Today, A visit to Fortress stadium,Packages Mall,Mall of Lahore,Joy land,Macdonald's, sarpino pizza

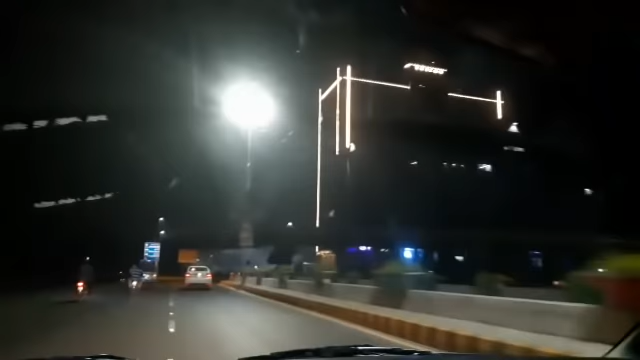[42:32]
आपको घुमाते हैं और दिखाते हैं। इस टाइम लाहौर का मौसम बहुत अच्छा है, हल्की हल्की ठंडी ठंडी सी हवा चल रही है।
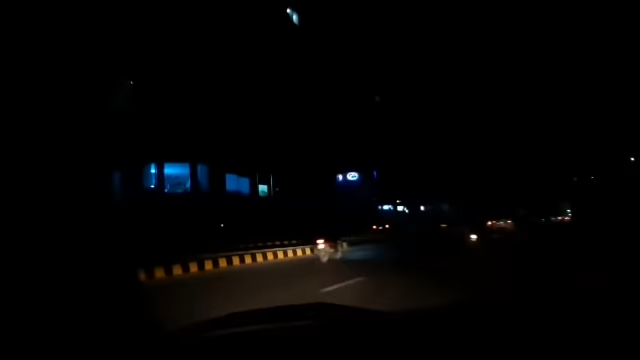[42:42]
और ये देखें, ये है सदीक सेंटर।
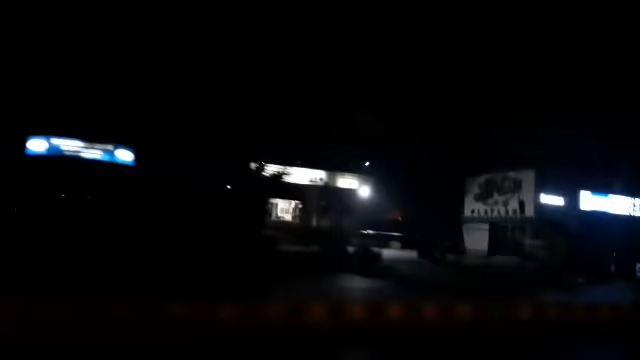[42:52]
इस टाइम लाइट्स वगैरह सारी ऑफ हो रही हैं, तकरीबन रात के 12:30-1 का टाइम हो रहा है। ये देखें जी,
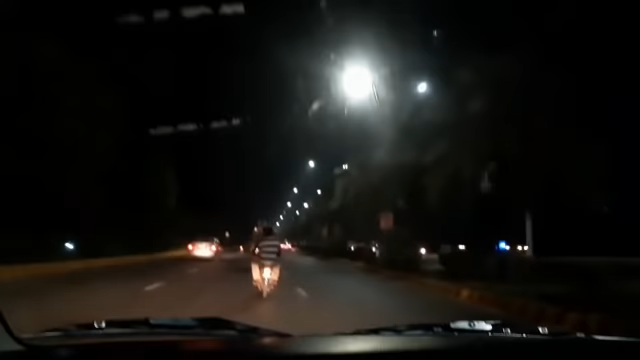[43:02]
लेकिन रोड पर खूब सारा रश लगा हुआ है। इस टाइम लग नहीं रहा कि इतनी रात हो चुकी है। ये देखें, आप खुद देखते जाए मेरे साथ।
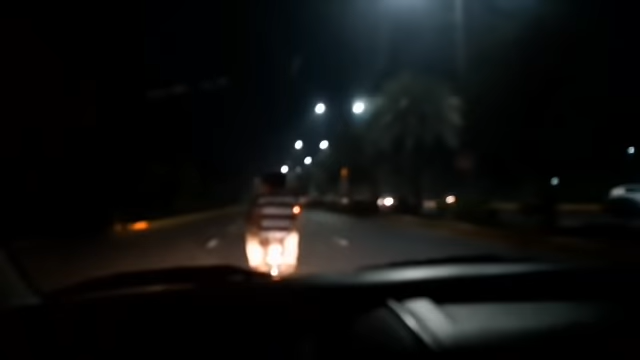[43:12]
ये देखें, ये यहाँ का है मैकडॉनल्ड, ये काफ़ी बड़ी मैकडॉनल्ड की ब्रांच है।
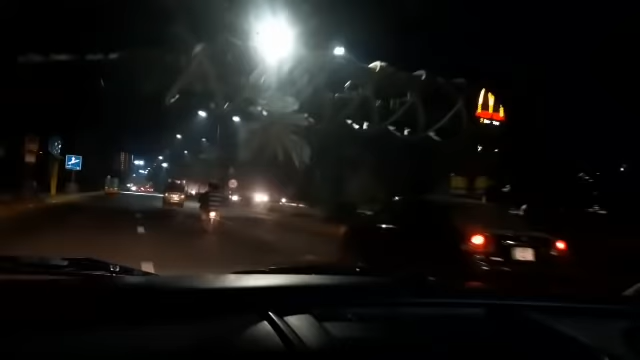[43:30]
यहाँ पे लिबर्टी राउंड अबाउट आएगा, वो भी आपको दिखाती हूँ। मार्केट्स वगैरह, शॉप्स वगैरह तो इस टाइम पे क्लोज है इंशाल्लाह, कभी सुबह के टाइम आके वो भी आपको हर चीज़ दिखाऊंगी। बस आपने मेरी वीडियो को लाजमी देखते रहना है।
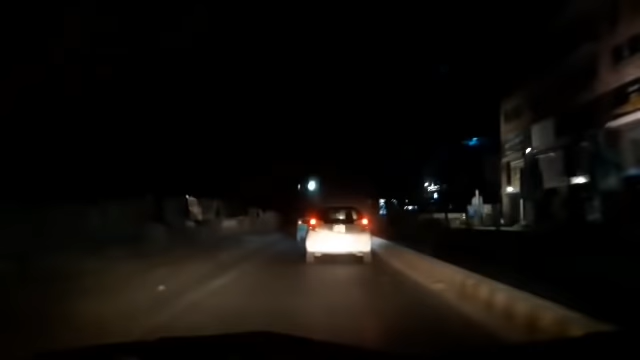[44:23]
उसके लिए बेस्ट ऑप्शन ओरिगा मार्केट एंड सिटी टावर है। और पर्सनली मैं भी ज़्यादा शॉपिंग वगैरह इधर से ही करती हूँ,
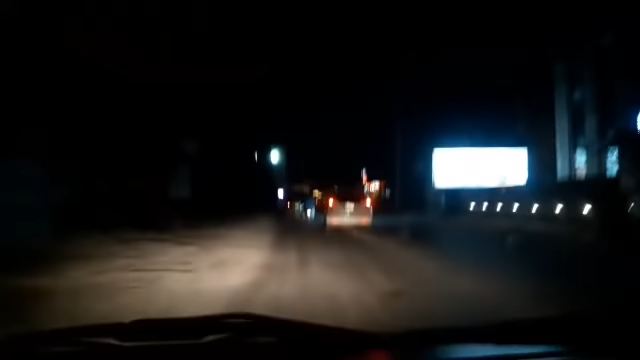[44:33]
सिटी टावर से और ओरिगा मार्केट से। ये हम जा रहे हैं अभी आगे का एम एम माल रोड। ये अब आपको दिखाते हैं एम एम माल रोड।
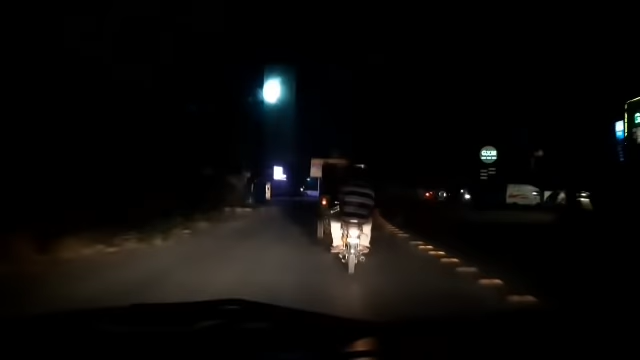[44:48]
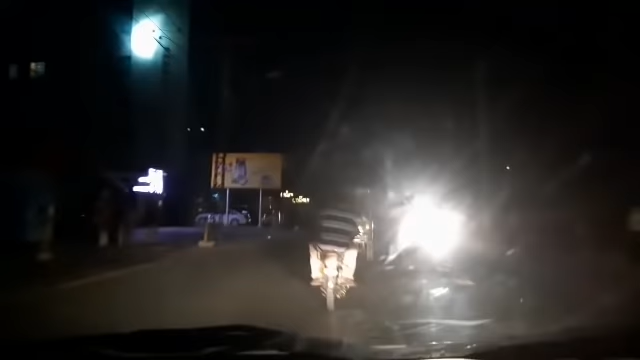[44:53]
यहाँ पे मारिया बी की भी काफ़ी बड़ी आउटलेट है।
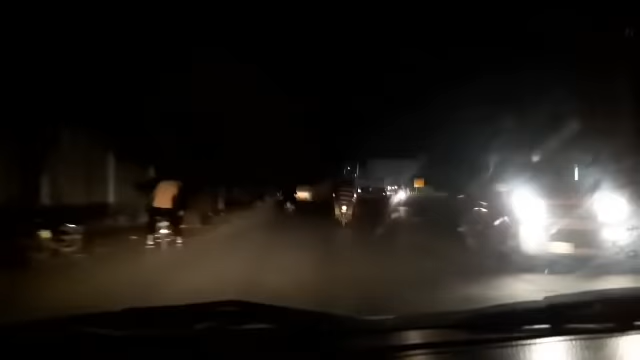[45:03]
ये देखेंगे साथ साथ रहें और देखते रहें। आज मैं आपको एम एम वाले रोड का भी विजिट करवाती हूँ।
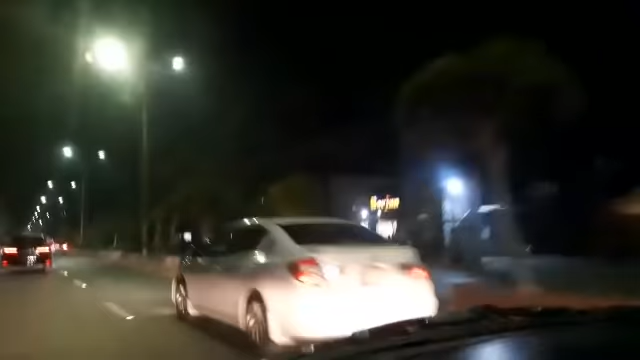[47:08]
ये बॉर्जन, यहाँ पे भी ब्रिज रेस्टोरेंट है, ये मुझे बहुत ही अच्छा लगता है।
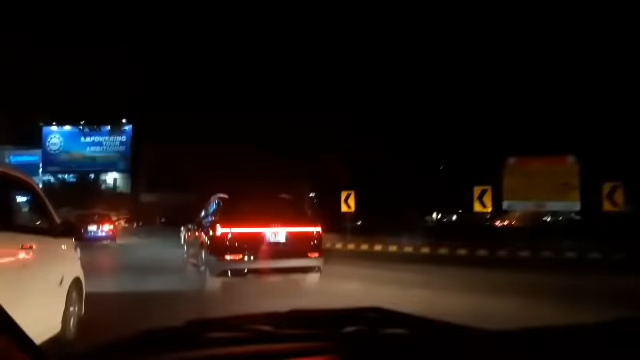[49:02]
ये यहाँ पे एंड हो रहा है एम एम आलम रोड का।
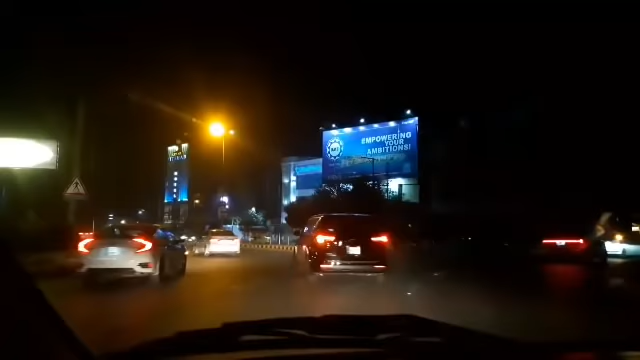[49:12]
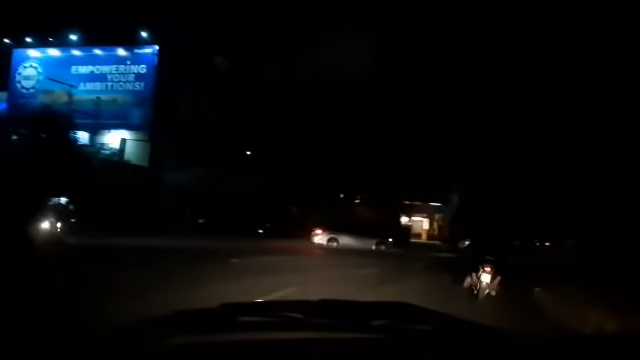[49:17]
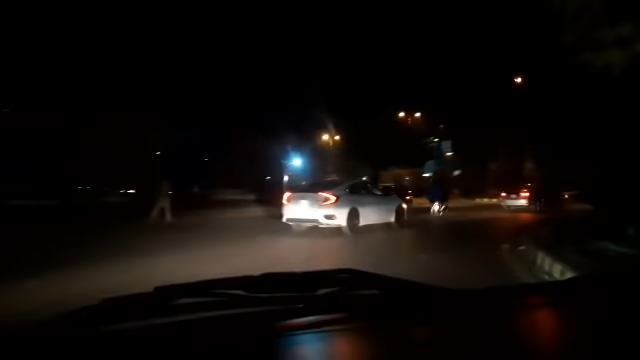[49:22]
अब हमने यहाँ से टर्न लिया है,